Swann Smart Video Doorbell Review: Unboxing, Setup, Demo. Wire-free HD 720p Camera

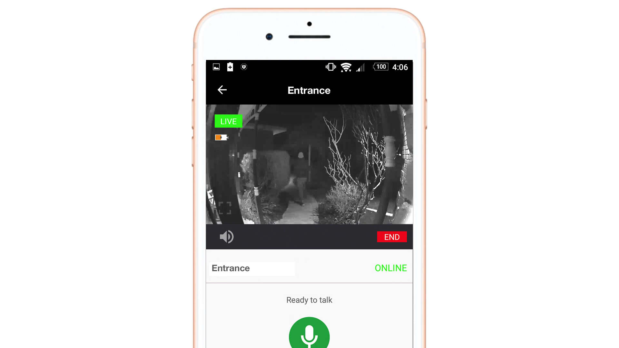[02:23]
It also has infrared night vision for up to 13 feet or 4 meters which is also enough to illuminate someone standing at a short distance from your door.
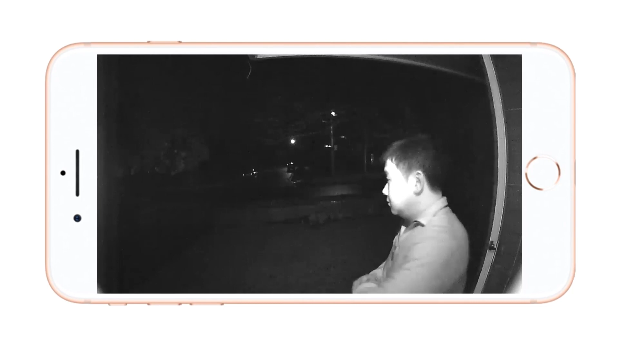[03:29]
This thing here is the True Detect passive infrared sensor that detects heat near your door to trigger video recording and push notifications to your phone.